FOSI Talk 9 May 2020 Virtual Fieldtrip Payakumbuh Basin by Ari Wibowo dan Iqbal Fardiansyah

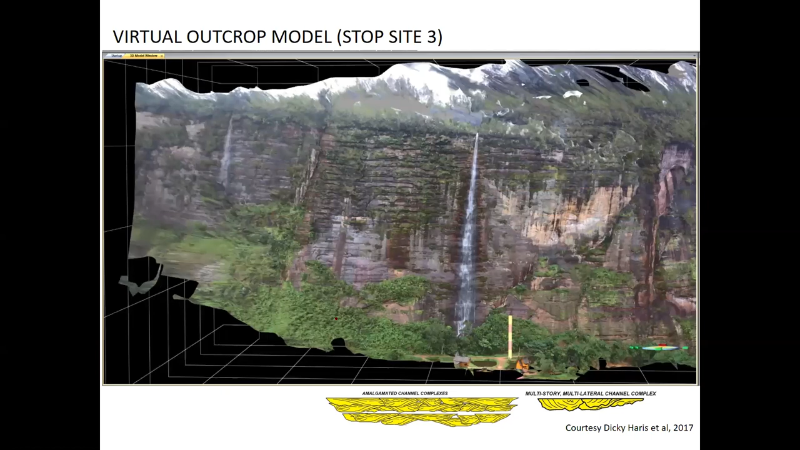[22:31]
it could be a dynamic shift, but in the, so the orientation could be from west to east or east to west, or vice versa. But in this section, in specific section, we see from shifting from west to east.
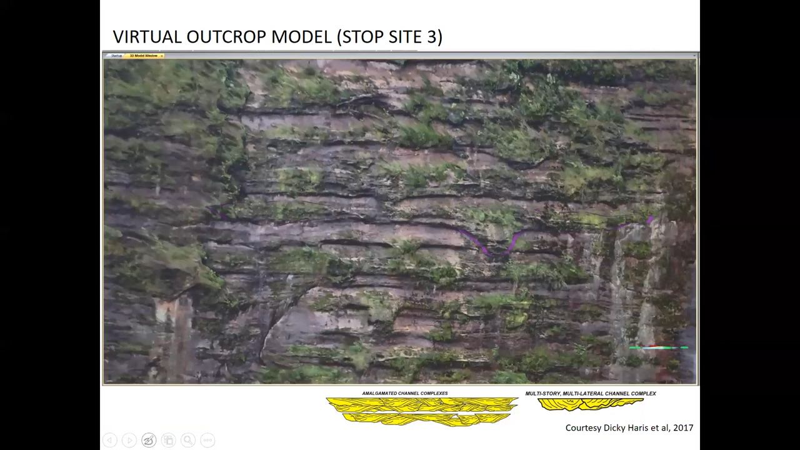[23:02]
Yeah. So this is for the boundaries of the multi-story channel, stacking and underlying the older channel,
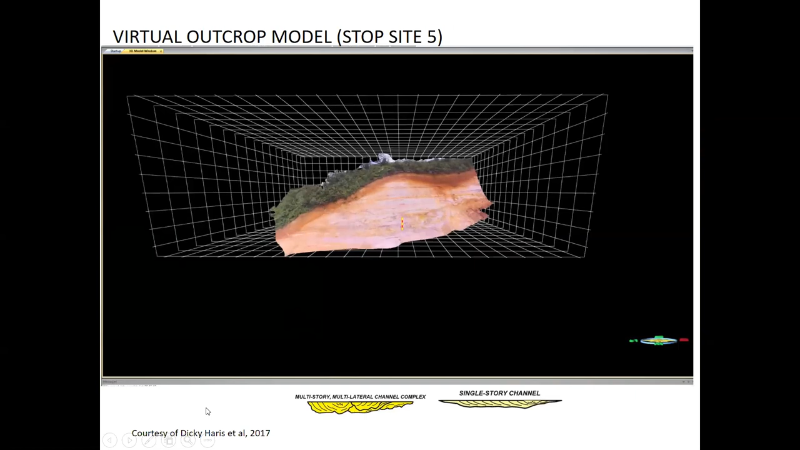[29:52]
The vertical size up to 12 meter, Meanwhile, the horizontal length or width is up to 40 meters. In general, texture in these outcrops, specifically the grain size, is ranging from silt to pebble,
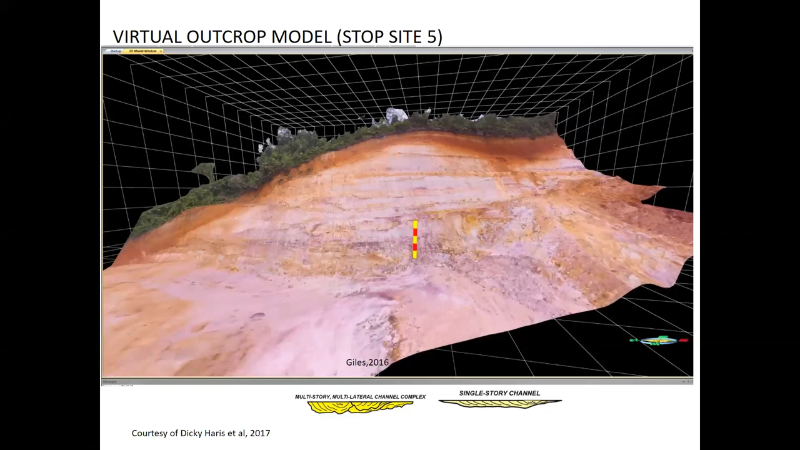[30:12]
moderate to poorly sorted, and we find some sub-rounded to rounded grain, where the grain supported dominant in this outcrop. The individual bed thickness is roughly from 50 centimeter up to 200 centimeter. And now we are looking at the multi-story channel complex, where we can see the lateral migrations move from north to the south.
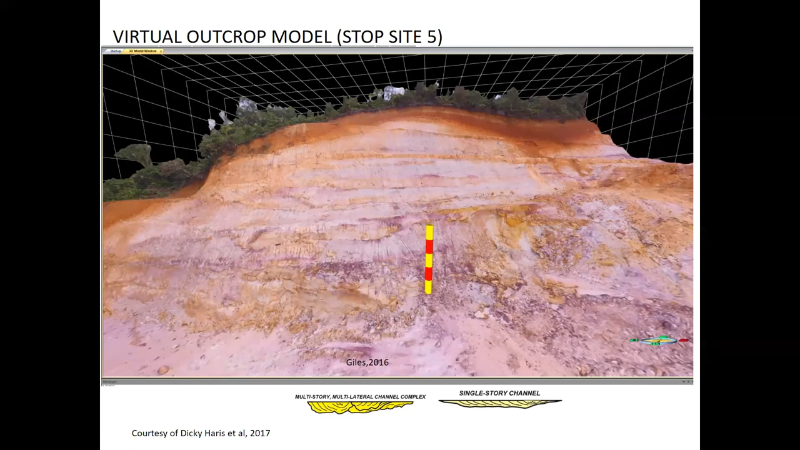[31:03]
which we believe that this is the different channel system compared with the previous one. Our interpretations comes to conclude that these are the meandering channel deposits.
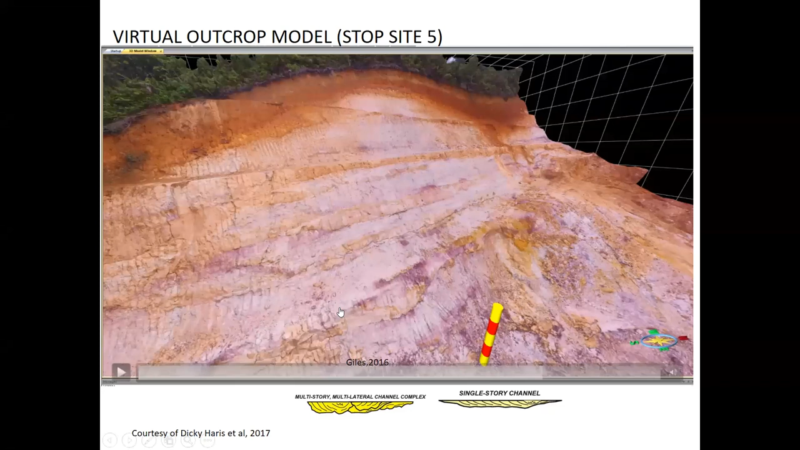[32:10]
Yeah, it indicates that the channel bodies was exposed during the depositions of the channel body. So from the paleocurrent measurement, we get the general paleocurrents goes to the west.
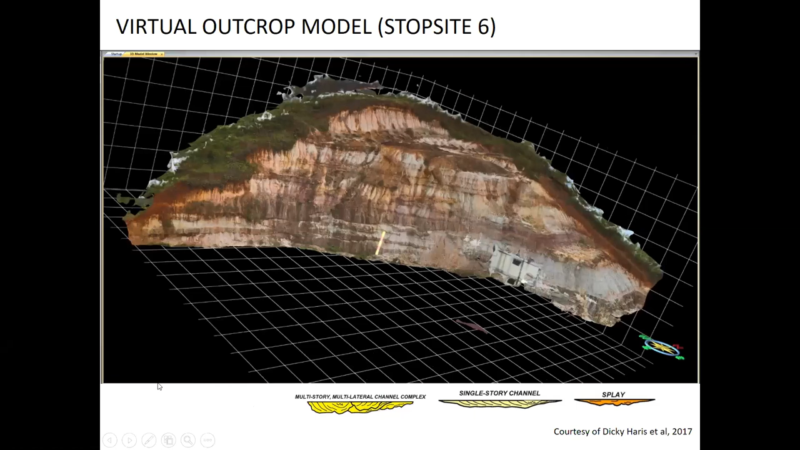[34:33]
In general, texture in this outcrop, specifically the grain size, is ranging from silt to pebble, moderate to poorly sorted, sub-rounded to sub-rounded, and supported by grain.
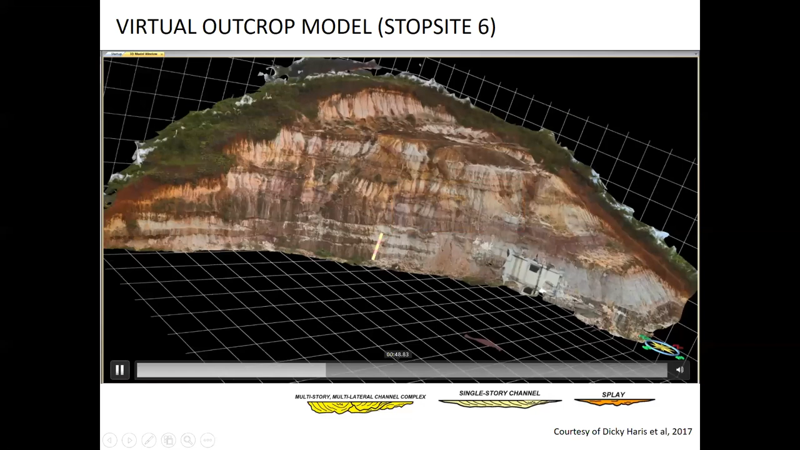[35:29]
We can see the channel clearly because the outcrop is perpendicular to the channel axis. So basically to the west. If you notice, the channel bodies in this outcrop also showing the thinning upward. So at the bottom section, we see some very thick channel bodies up to 1 meter and then become thinner going upward.
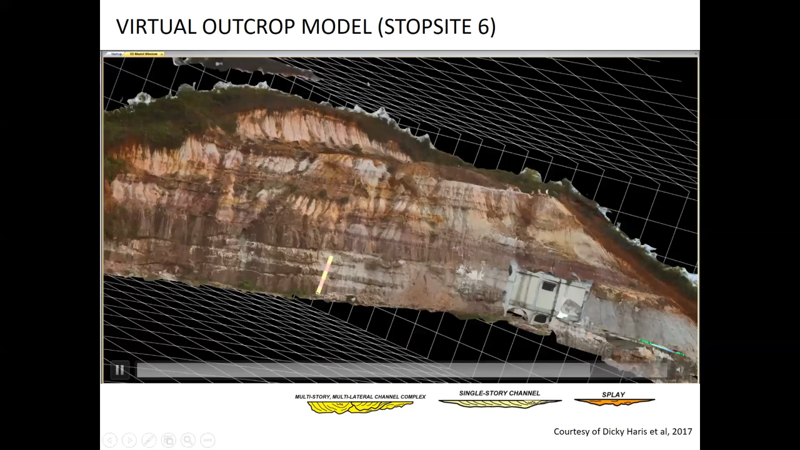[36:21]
And it's dominant like some crevasse play at the top section, very thin bed of crevasse play among the overbank deposits.
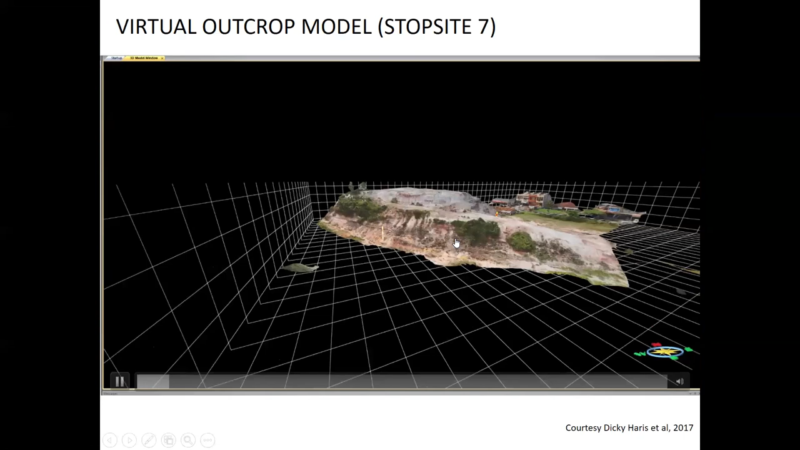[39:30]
So we are seeing the west orientations. To be honest, this outcrop is the smallest among the others. Vertical size is up to 10 meter and the horizontal width is up to 100 meter. However, despite the small size of this outcrop, we can see the three-dimensional view of this outcrop.
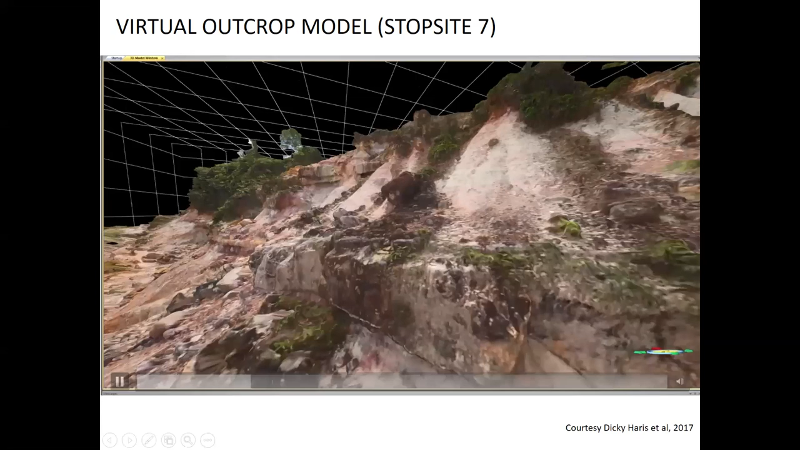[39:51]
So hopefully we can see the continuity of the channel body from the back view. So now we are looking at the individual of the multi-story channel. This thickness is up to 1 meter. Showing the lateral accretion from north to the south. So basically from left to the right. Again, due to the nature of the meandering, so it's actively switching directions.